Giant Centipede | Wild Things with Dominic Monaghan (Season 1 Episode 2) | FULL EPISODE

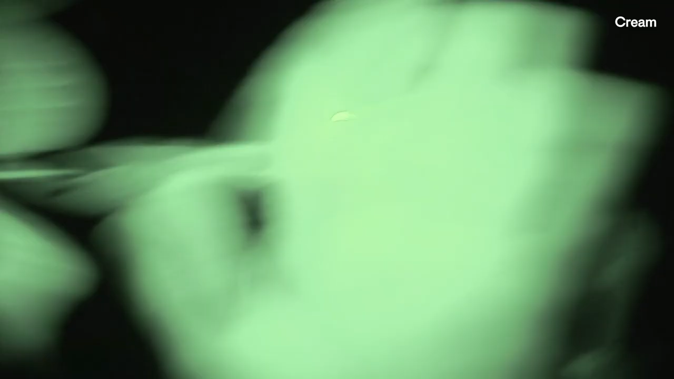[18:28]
It is absolutely pitch black in the cloud forest.
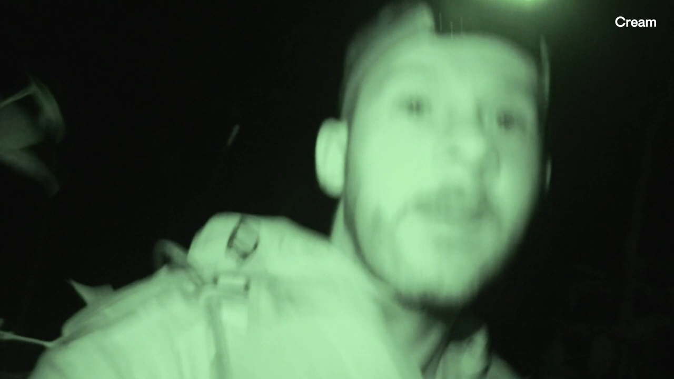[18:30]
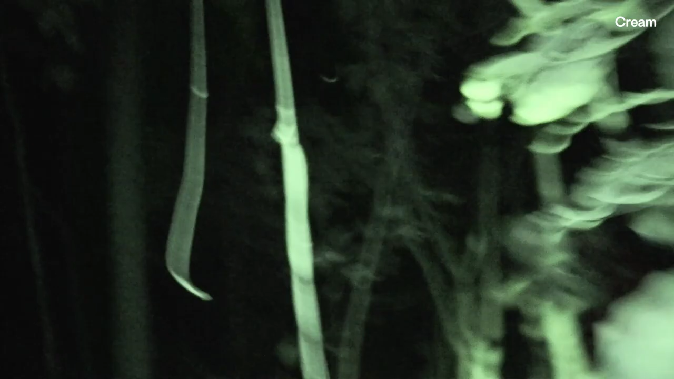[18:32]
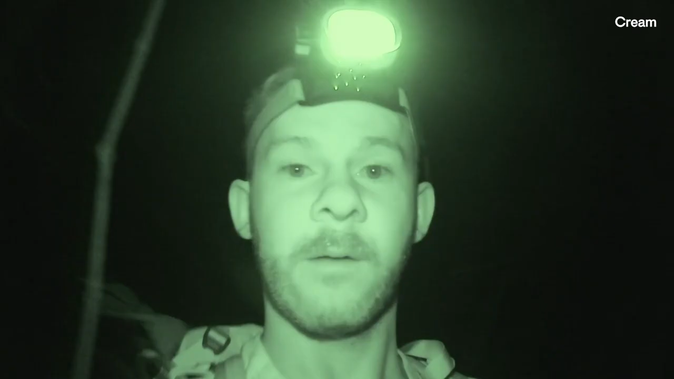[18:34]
I can't see my hand in front of my face unless I'm shining my head torch at it. We are about an hour's walk from the car, and the cloud forest takes on a completely different personality when it's dark, very foreboding, and all the nocturnal animals are out looking for their dinner. And so ends an absolutely
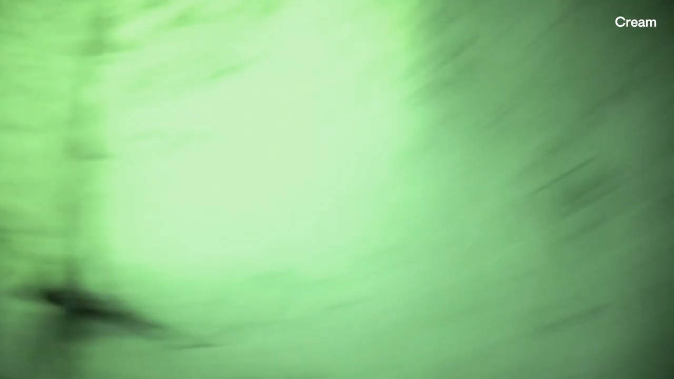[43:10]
There are a whole bunch of nooks and crannies like this everywhere. Up until now, there's no scolopendra.